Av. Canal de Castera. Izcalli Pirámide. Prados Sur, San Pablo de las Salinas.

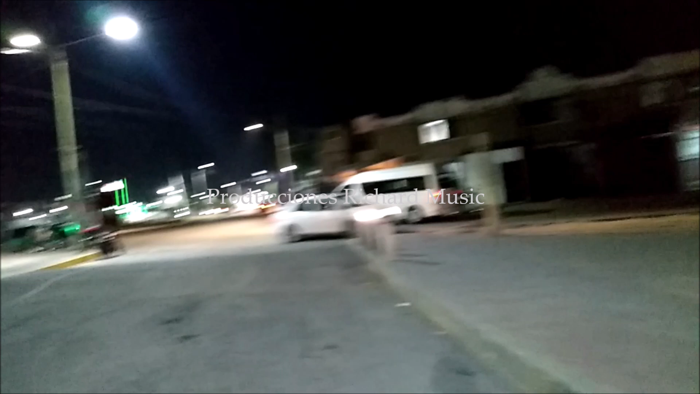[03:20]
esta es la glorieta que les comentaba,
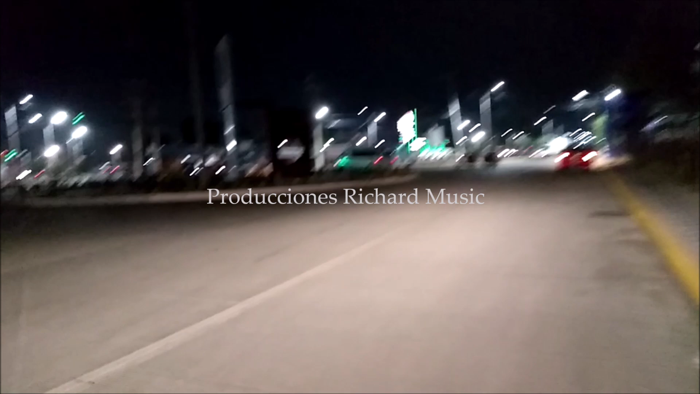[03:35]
que les comentaba y que allá adelante,
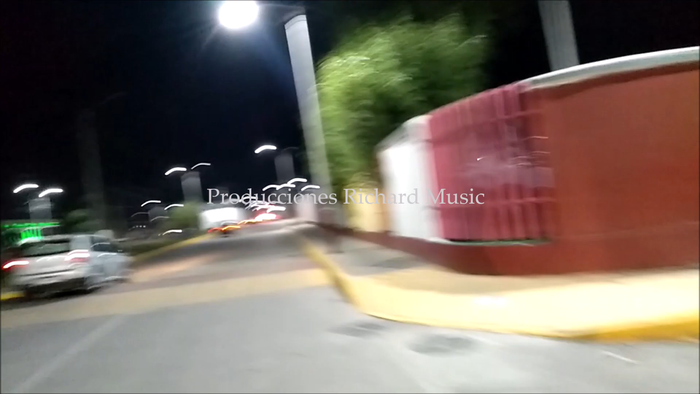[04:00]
que es la Prados Norte, es lo que yo quería ahorita decir,